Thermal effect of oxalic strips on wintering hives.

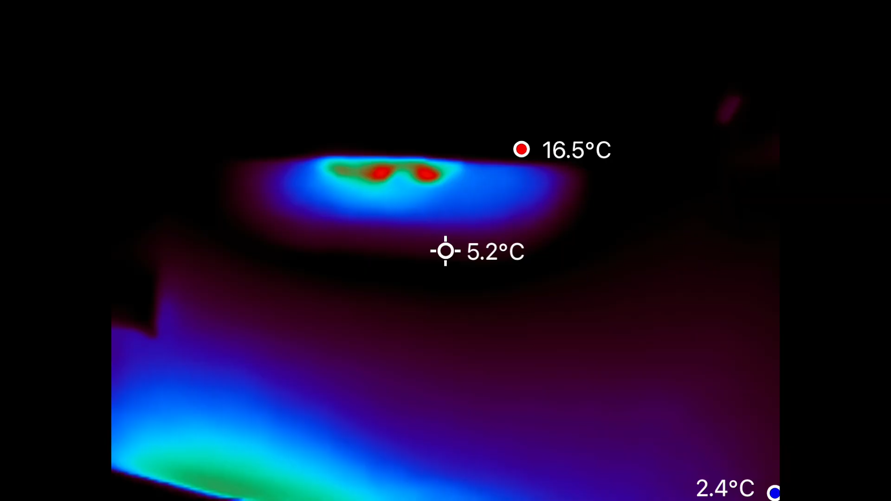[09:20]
On screen: spot 5.2°C, max 16.5°C, min 2.4°C
You can see that where the wood is thinner.
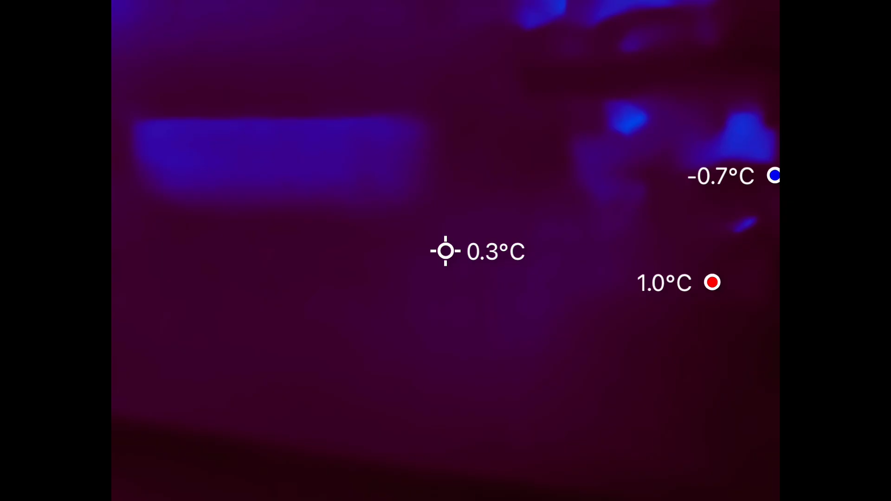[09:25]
On screen: spot 0.3°C, max 1.0°C, min -0.7°C
And the last one is a cool. Now I'll have to go to the map after and check which ones are controls and which are not.
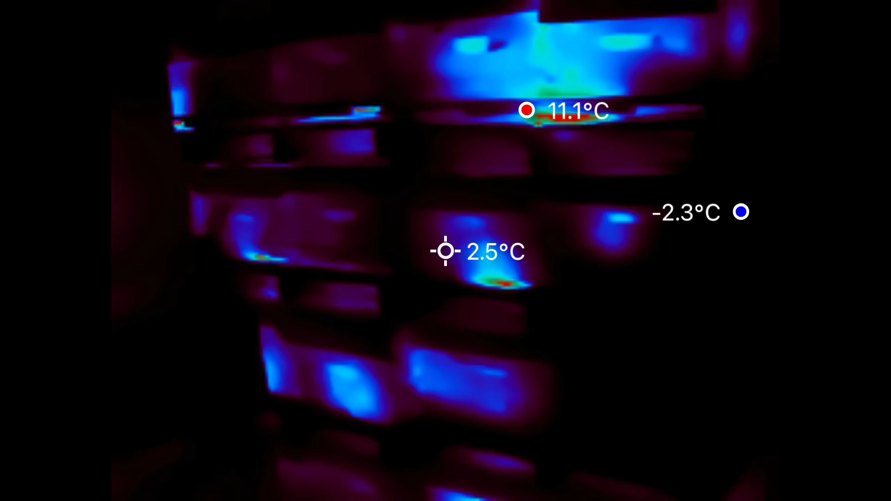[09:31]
On screen: spot 2.5°C, max 11.1°C, min -2.3°C
Next row.
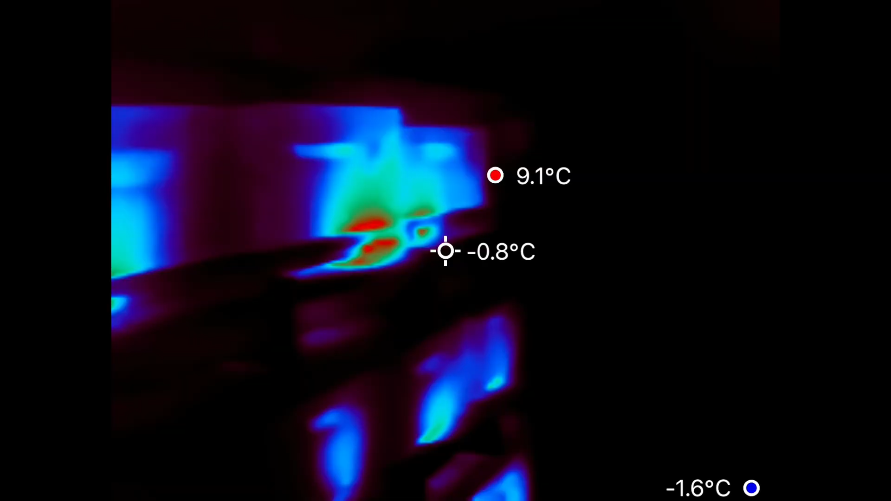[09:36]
On screen: spot -0.8°C, max 9.1°C, min -1.6°C
I have one, normal. I have two.
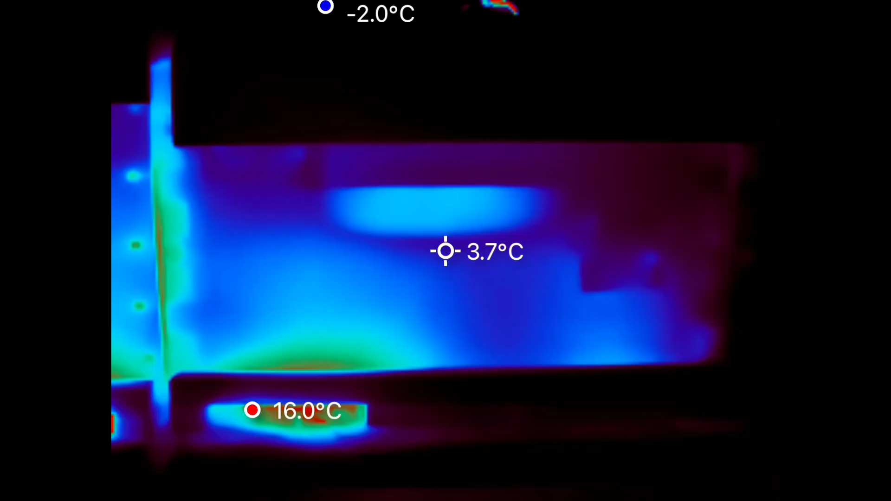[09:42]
On screen: spot 3.7°C, max 16.0°C, min -2.0°C
Let's call that normal.
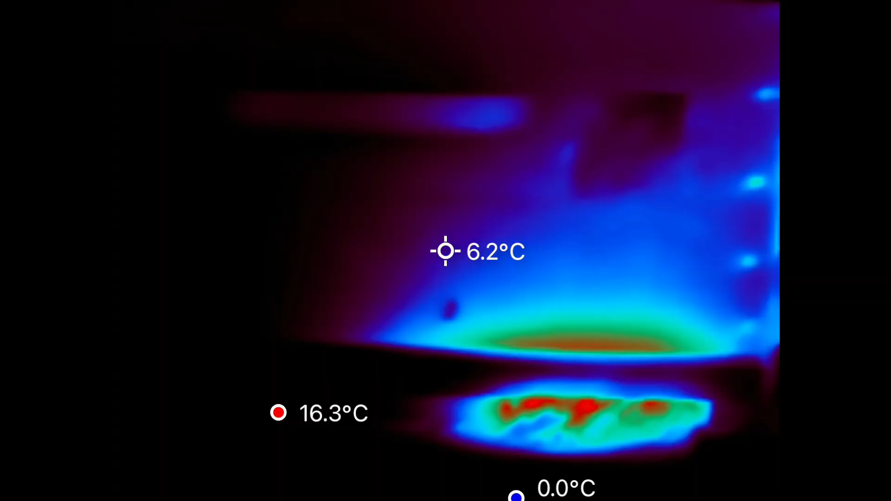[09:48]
On screen: spot 6.2°C, max 16.3°C, min 0.0°C
Three, warm, four, quite cool.
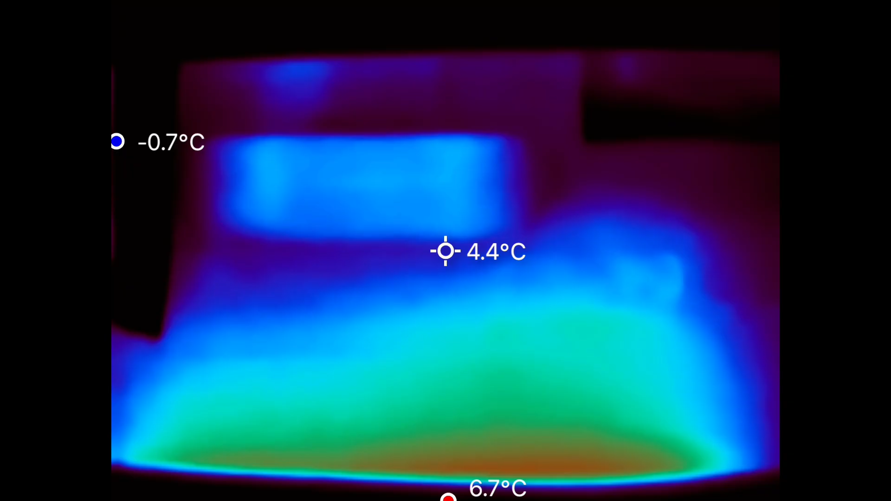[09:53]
On screen: spot 4.4°C, max 6.7°C
Five, normal. Six, normal. Seven, pretty hot.
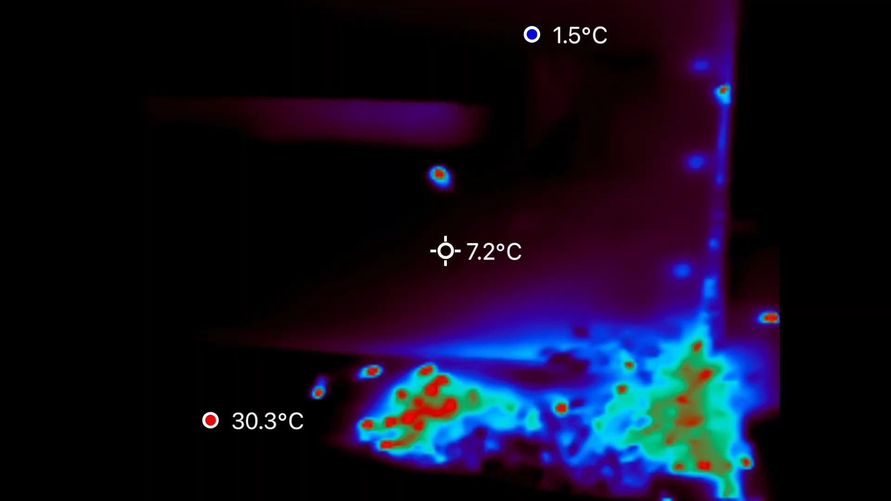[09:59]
On screen: spot 7.2°C, max 30.3°C, min 1.5°C
Eight, normal. Eight, normal.
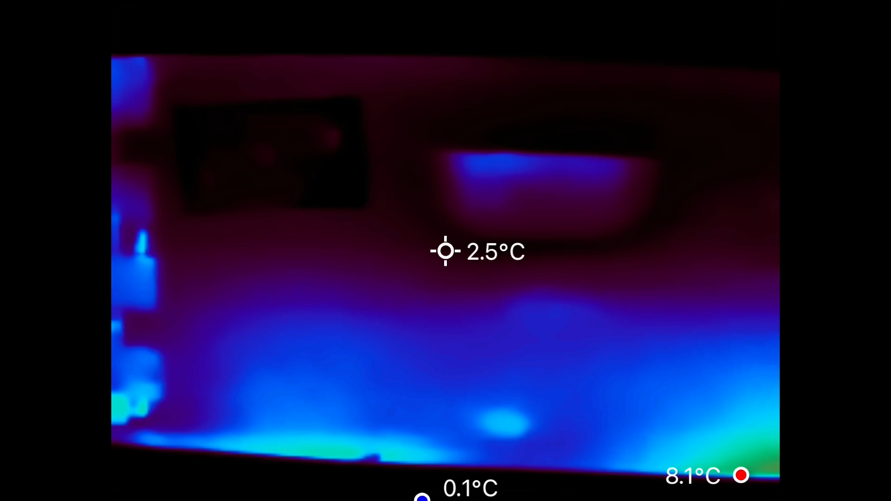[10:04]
On screen: spot 2.5°C
Nine, normal. Ten, normal.
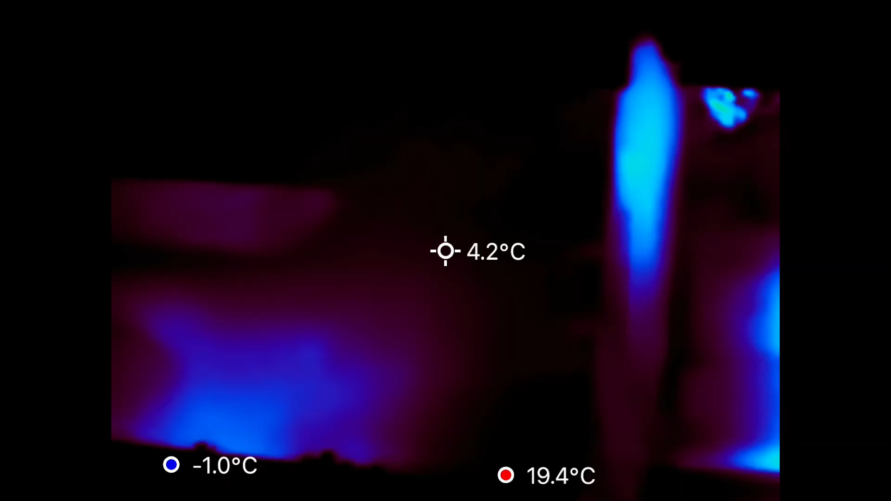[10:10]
On screen: spot 4.2°C
Eleven, twelve is normal. Twelve is normal.
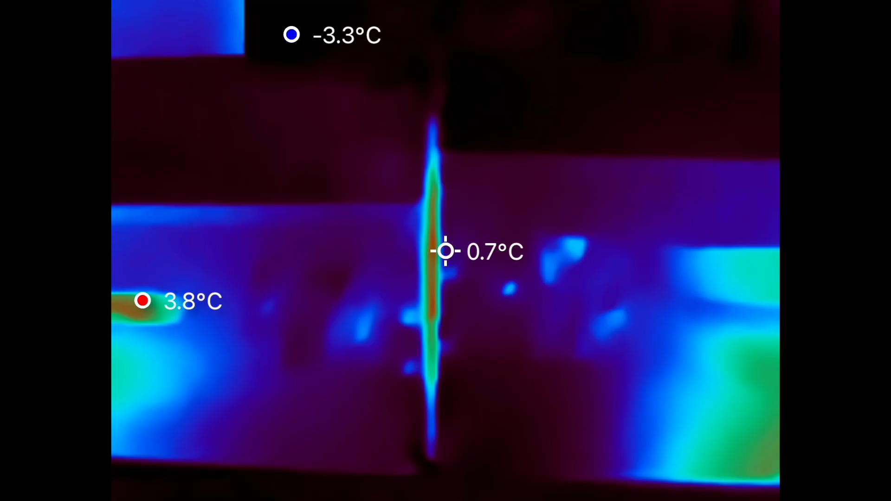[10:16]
On screen: spot 0.7°C, max 3.8°C, min -3.3°C
You can see the crack between the two hives where there's less cooling shows pretty warm.
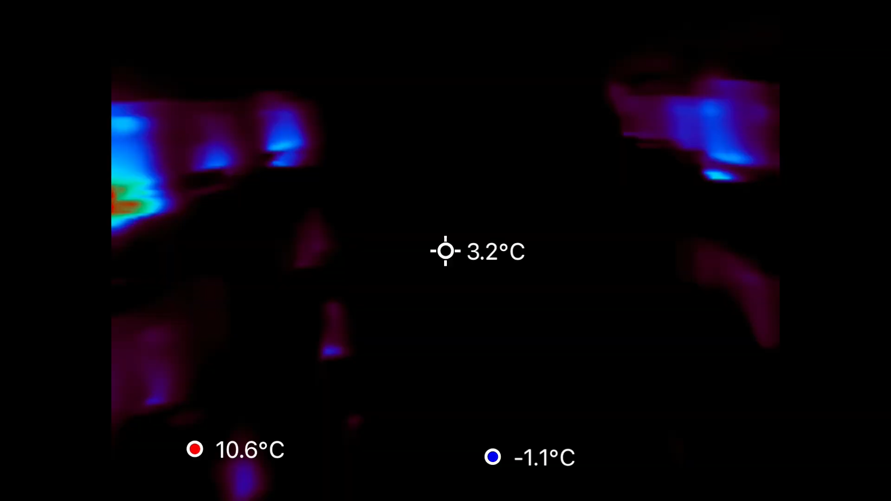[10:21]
On screen: spot 3.2°C, max 10.6°C, min -1.1°C
And I would say these hives have cooled off.
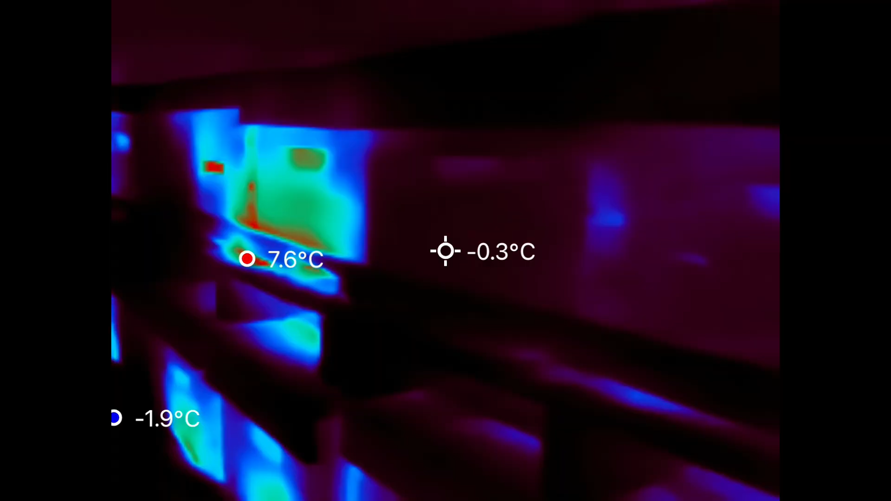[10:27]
On screen: spot -0.3°C, min -1.9°C
There's a really hot one here. That one is.
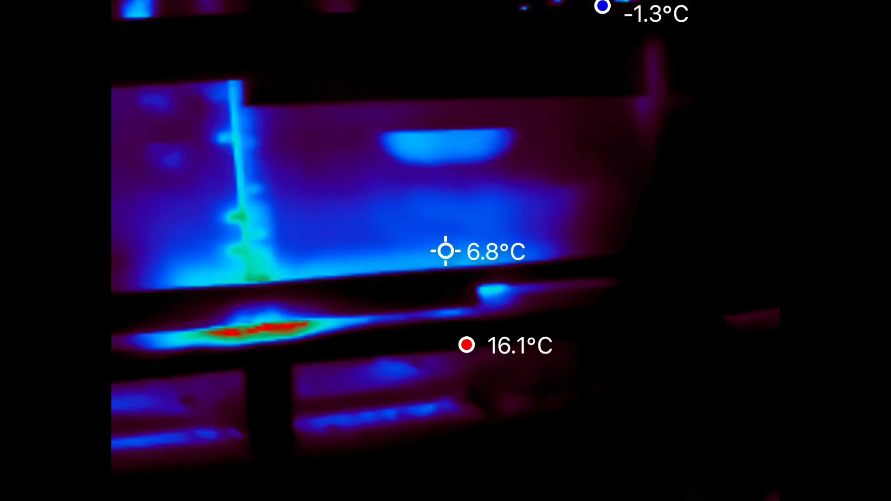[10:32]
On screen: spot 6.8°C, max 16.1°C, min -1.3°C
The contrast fades out as you get too close. That's interesting.
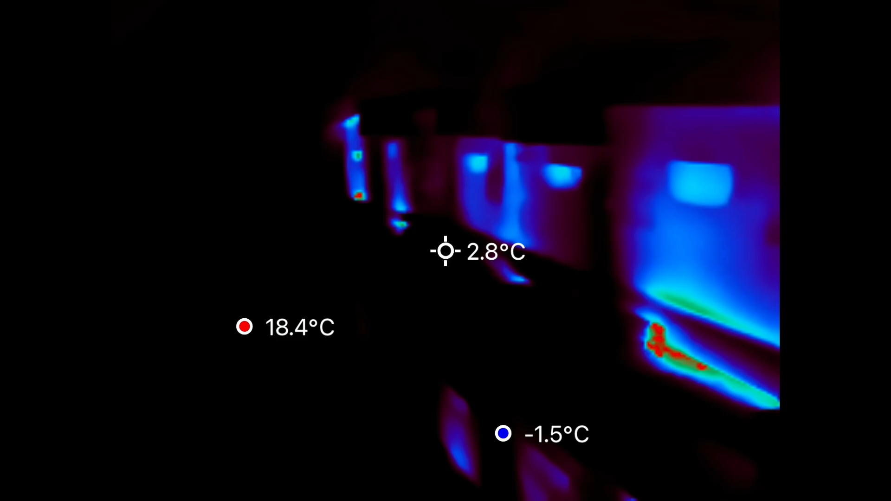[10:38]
On screen: spot 2.8°C, max 18.4°C, min -1.5°C
One, two, three, four, five are all warm.
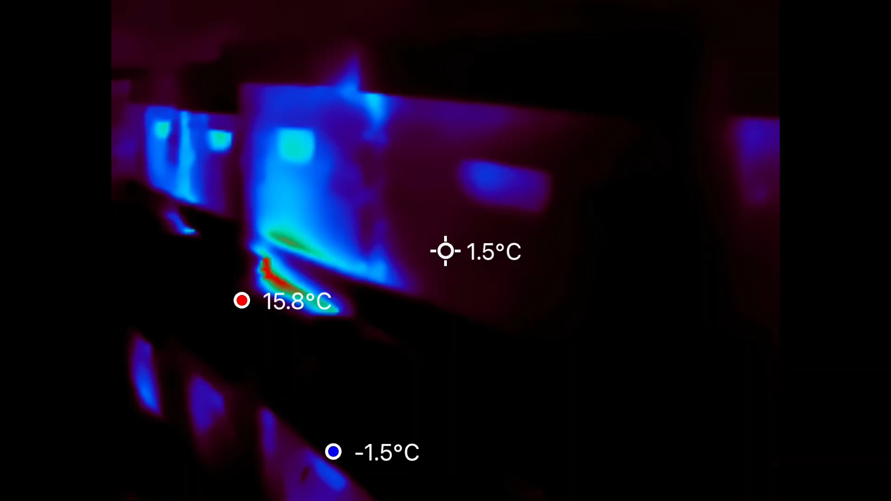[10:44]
On screen: spot 1.5°C, max 15.8°C, min -1.5°C
Next is cool. Six is cool. Warm.
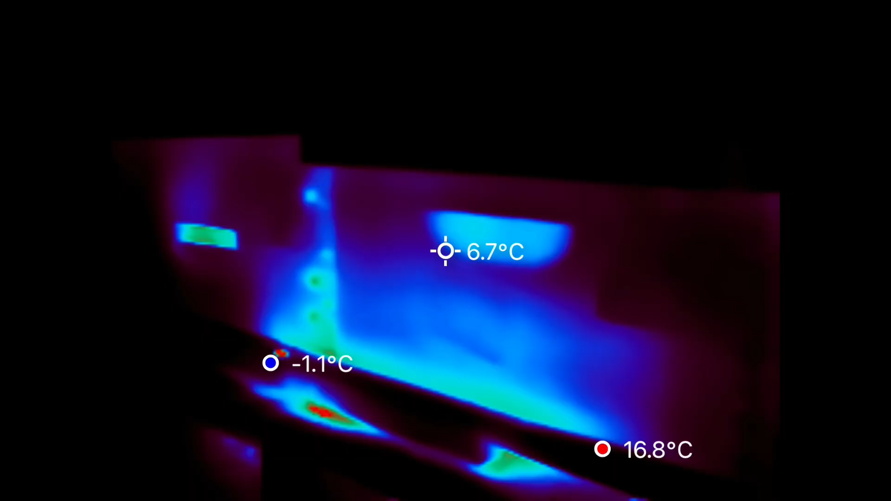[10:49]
On screen: spot 6.7°C, max 16.8°C, min -1.1°C
Seven, eight, warm. Nine is pretty cool. Ten is pretty cool.
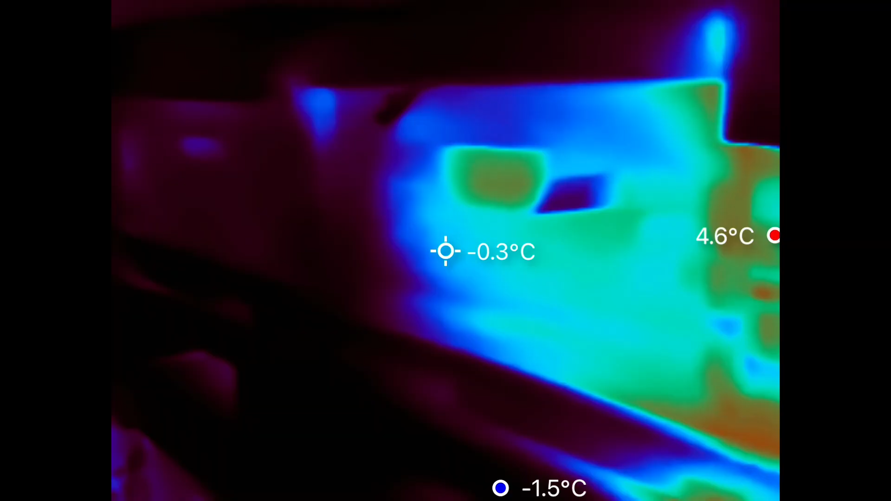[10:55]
On screen: spot -0.3°C
Eleven, warmer. Twelve is quite warm.